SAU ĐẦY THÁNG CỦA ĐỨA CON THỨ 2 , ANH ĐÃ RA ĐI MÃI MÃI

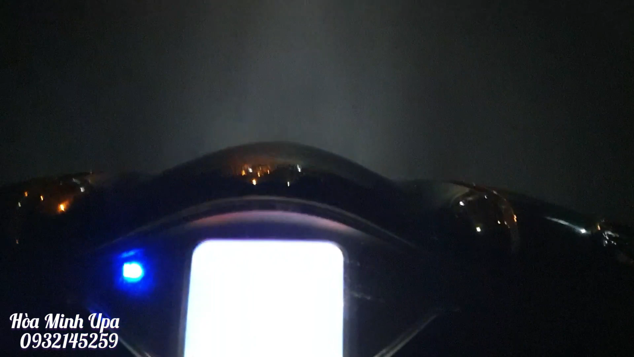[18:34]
Giờ chuẩn bị về và chuẩn bị giúp đỡ hoàn cảnh vận động để có thể tiếp sức cùng Hòa Minh Nova. Đường vắng quá mọi người.